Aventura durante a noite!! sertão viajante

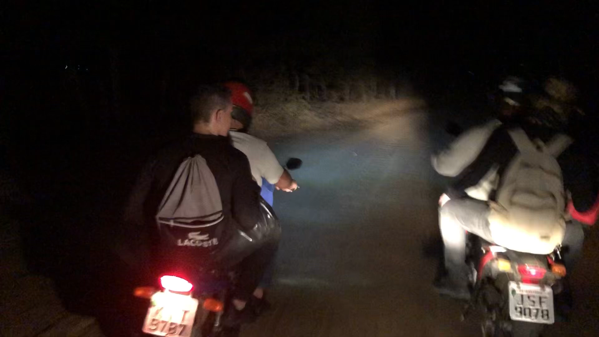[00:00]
Fala pessoal, hoje eu resolvi pegar a estrada com os amigos para visitar uma casa abandonada no sítio Passando pela estrada os cachorros correram atrás da gente,